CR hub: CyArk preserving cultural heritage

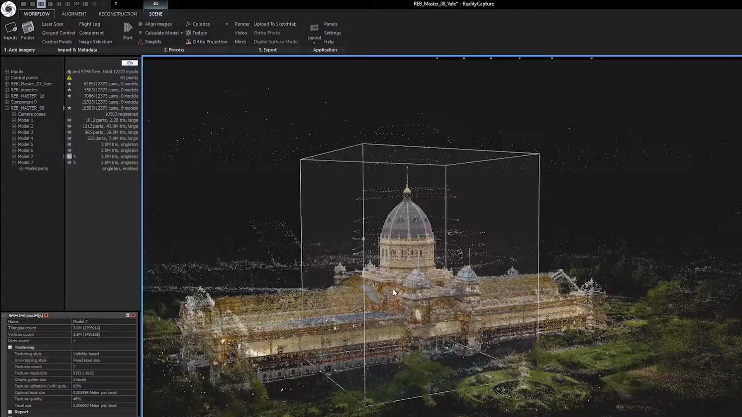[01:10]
photogrammetry and so we can leverage the power and accuracy of the laser and
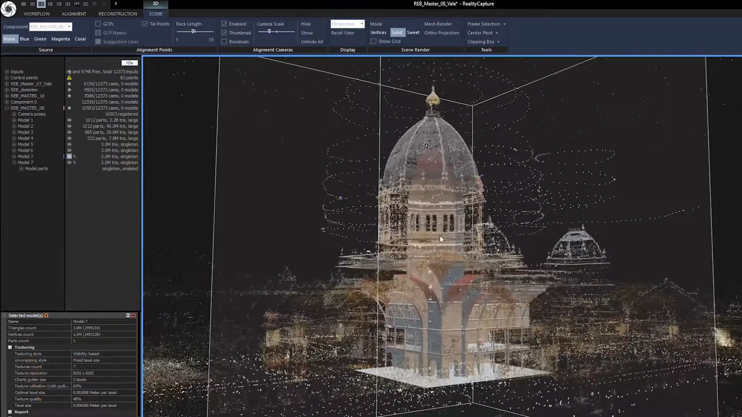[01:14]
then create meshes from it and on top of that create super high resolution textures using photogrammetry.
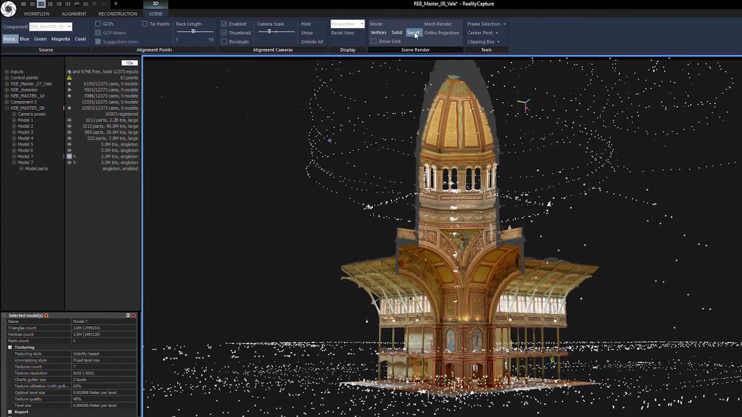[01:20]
We have been working with reality capture for about two years now.
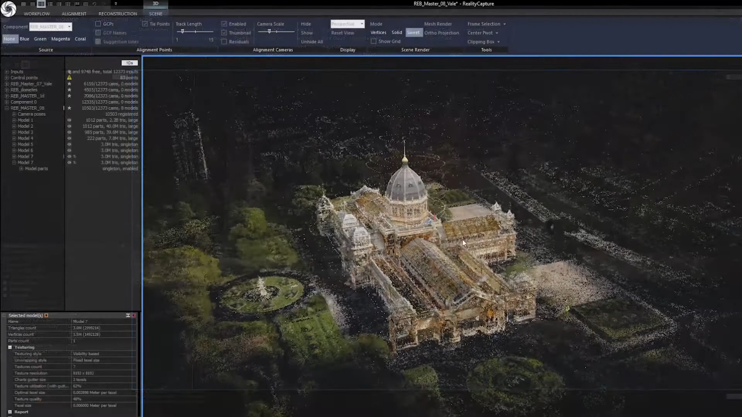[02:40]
components into bigger larger ones until we have all the inputs we need into one RC project file.